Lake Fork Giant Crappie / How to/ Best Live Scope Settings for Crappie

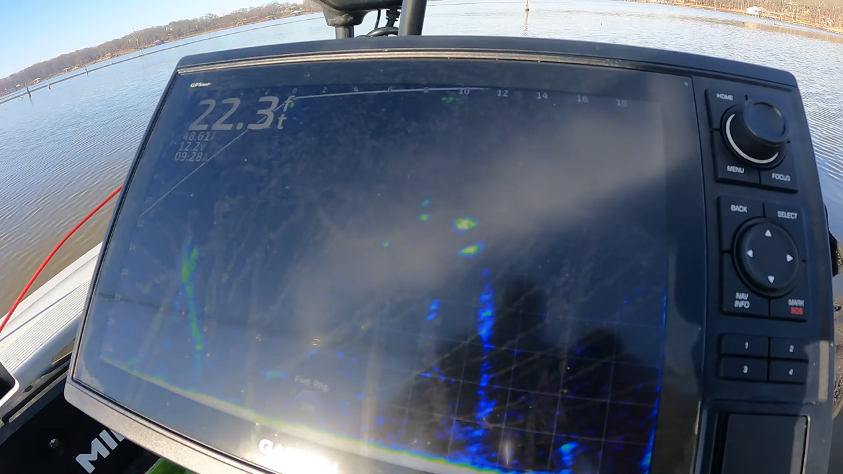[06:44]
And now he's moving the boat left a little bit. So you got to keep adjusting the boat and literally get it right to their face.
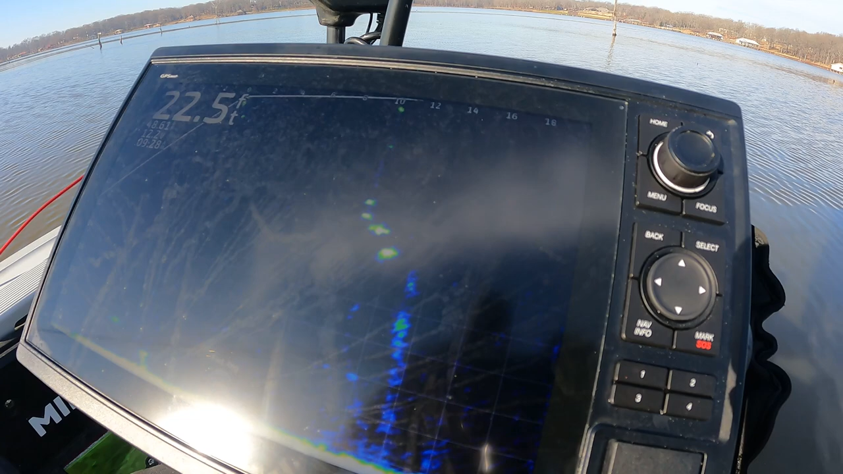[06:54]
On screen: depth 22.5 ft
And when you get it right to their face, that was being a little stubborn. There it is.
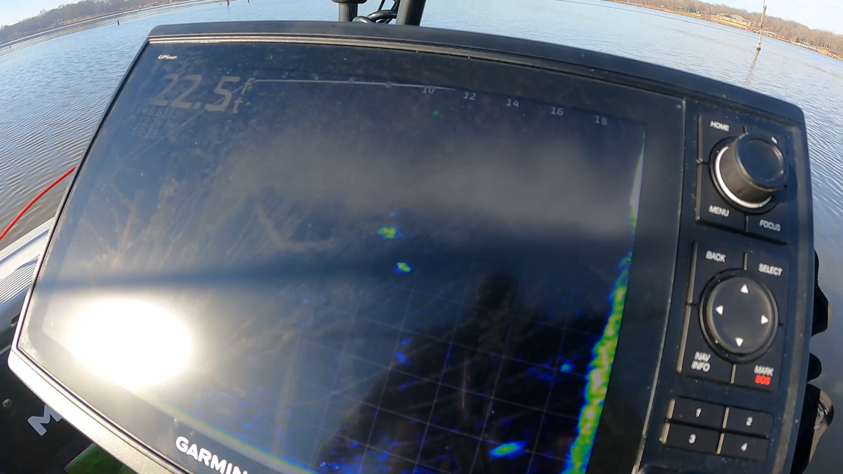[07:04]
Oh. Kind of wait for that fish to flicker a little bit. She's in the way. Do what?
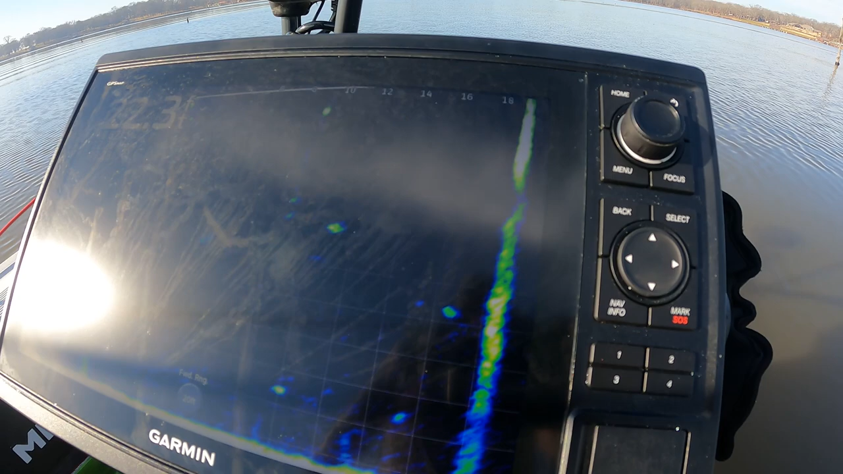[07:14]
She's on the opposite way of the G. There we go. There.
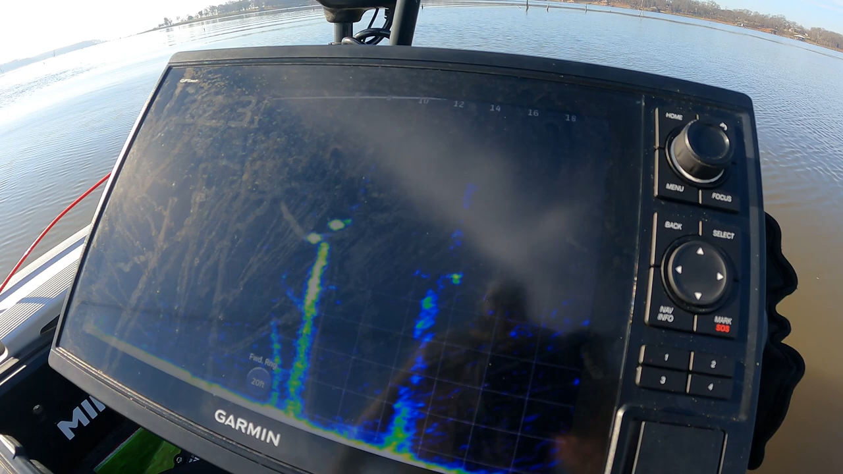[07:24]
She's not interested, is she?
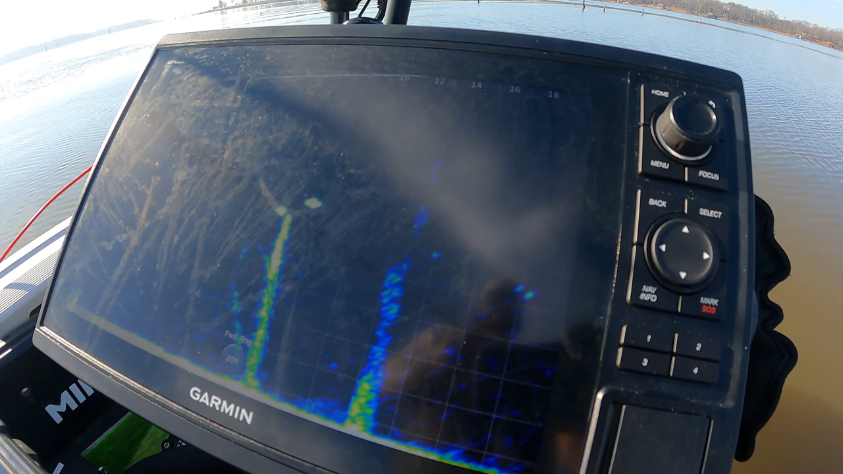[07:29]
See if you can make her eat that thing. Here we go.
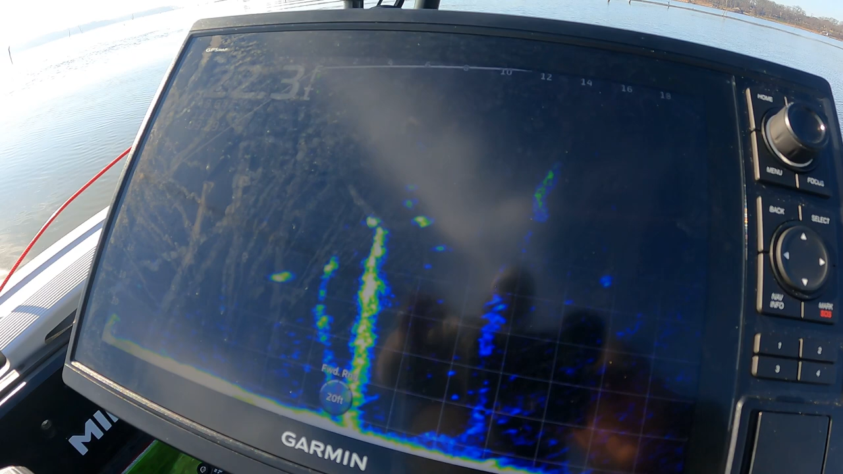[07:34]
So we keep adjusting left and right and back to the fish and back to the fish to try to tag it as this fish to bite.
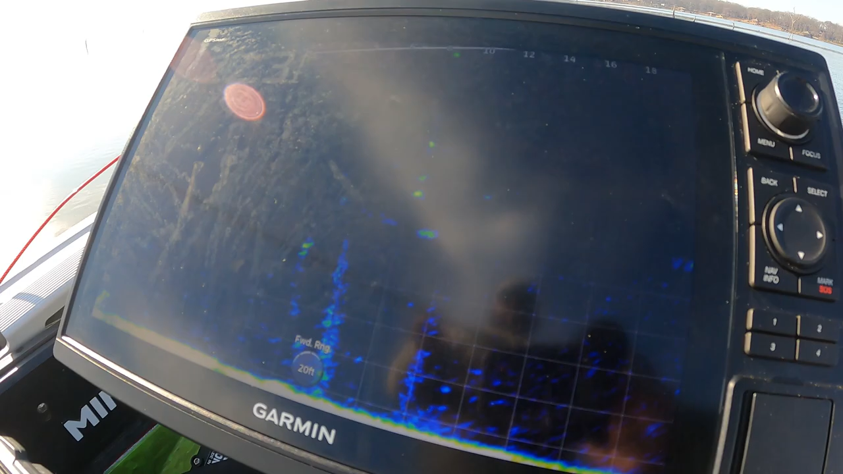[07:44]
See it right there? Oh, here's the other one up here on top of this stick.
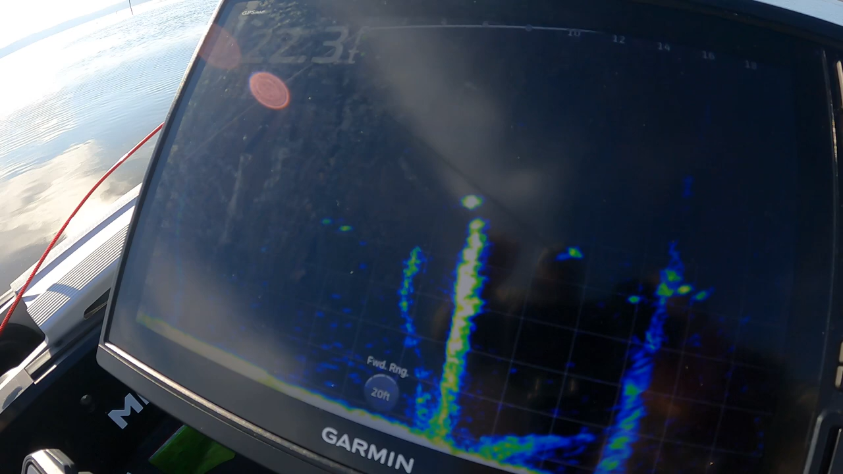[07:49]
Tiger's dropping down on it right there.
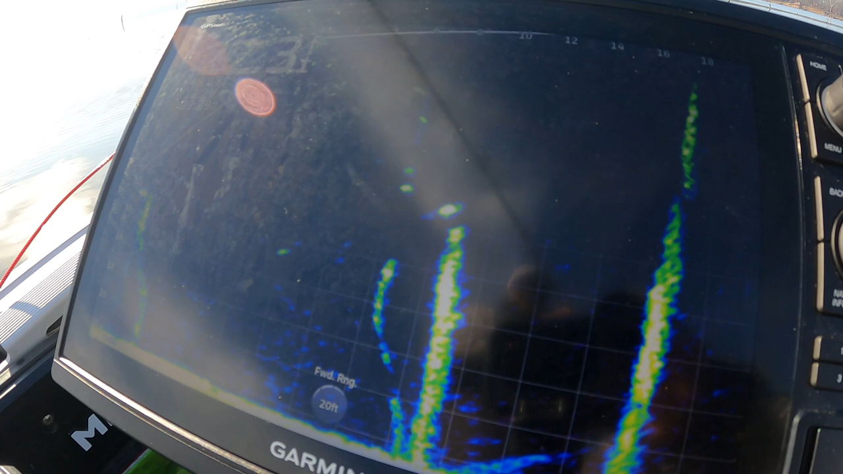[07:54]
Now you're going to slide that bait over. You're moving it to the left, correct?
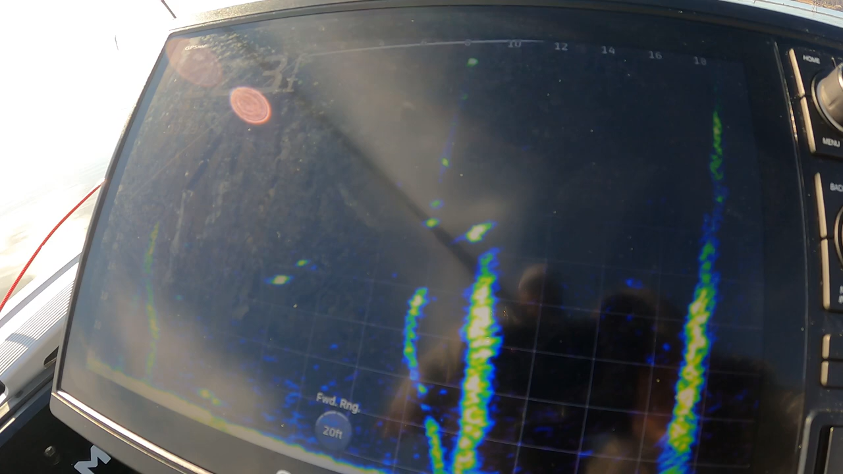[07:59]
I'm pushing it out towards the fish. Okay. So remember, I guess you could say the right side of the...
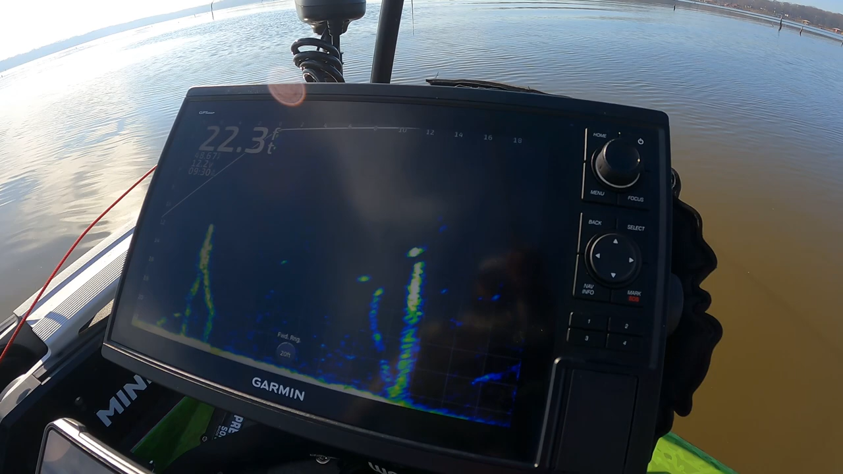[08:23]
On screen: depth 22.3 ft
Jig swinging over the fish. See where like that fish is. Pitching on them a couple times. If they don't bite it on the swing, that's when I just drop it on their head. She said, I'm out of here.
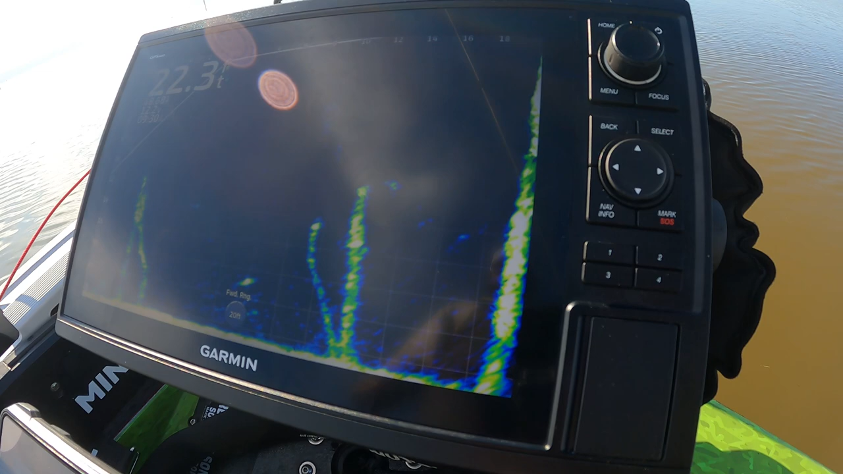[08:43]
Yep. She's not interested in eating that, is she? I'm going to make her eat it. Watch.
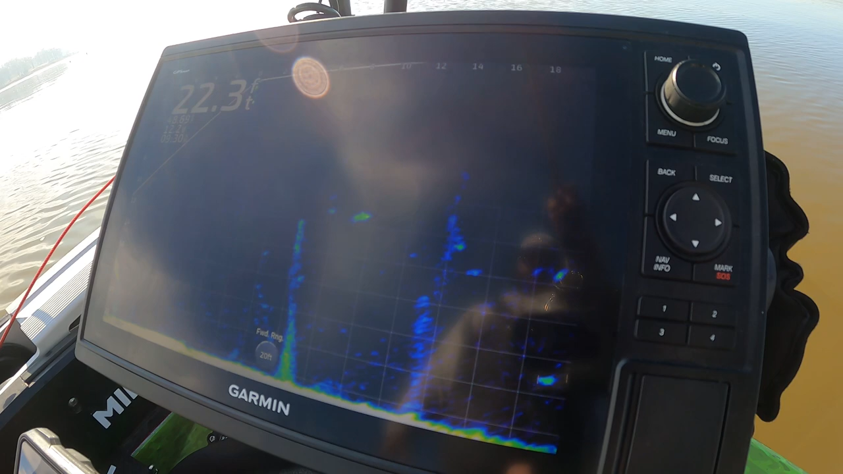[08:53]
But it's all about moving right and left and forward and backwards. Yes, sir, it is. And it's all boat control.